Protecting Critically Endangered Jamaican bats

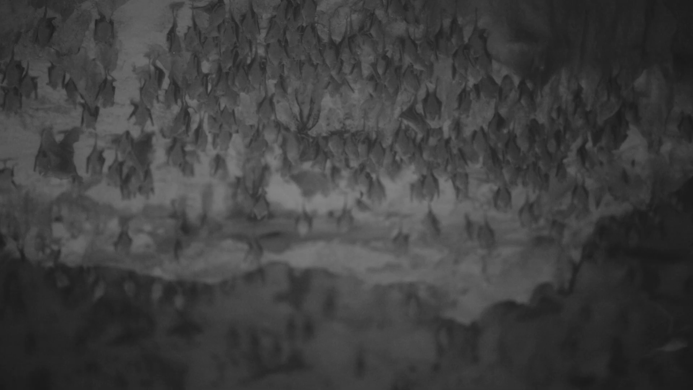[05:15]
This is where all the mums come to give birth, raise their pups, feed them until they're old enough to fly.